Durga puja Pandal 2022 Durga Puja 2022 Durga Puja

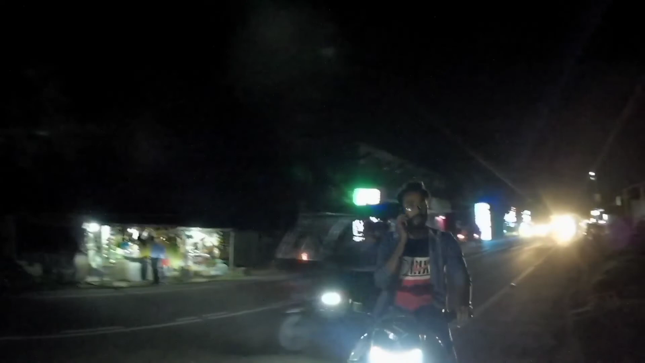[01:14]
ভিড় দেখো রাস্তায়, আলাদা লেভেলের ভিড়,
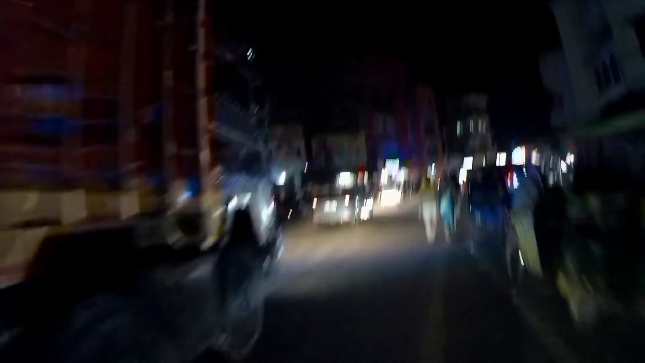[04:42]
তো এইটা হচ্ছে আমাদের পারুলিয়া বাজার,
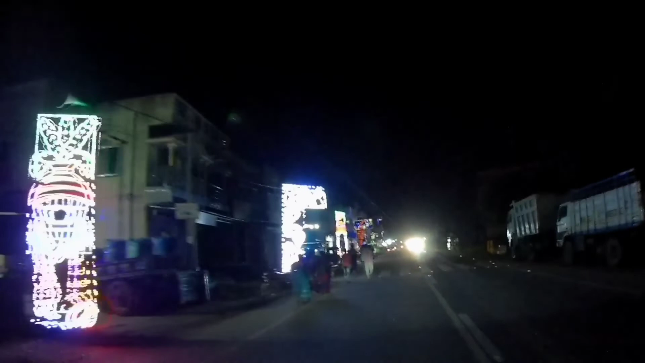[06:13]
এইখান দিয়ে ঠাকুর দেখতে যাওয়া যায়, কিন্তু এখান দিয়ে কোথায় যাওয়া যায় আমার জানা নেই।
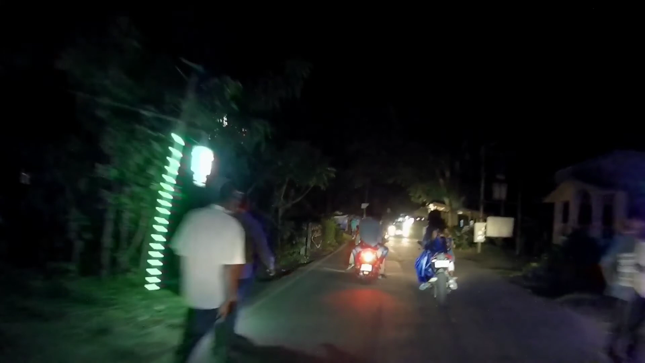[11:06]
তো গাইস পুজো দেখতে বেরিয়েছ মানলাম, কিন্তু কেউ হেলমেট পরেনি,
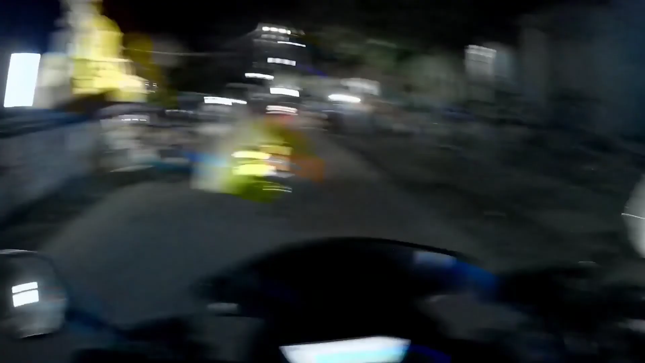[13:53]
মণ্ডপটা, মণ্ডপটা কেমন করেছে সুন্দর, ঠিক আছে? তো মণ্ডপটা এরকমই করেছে,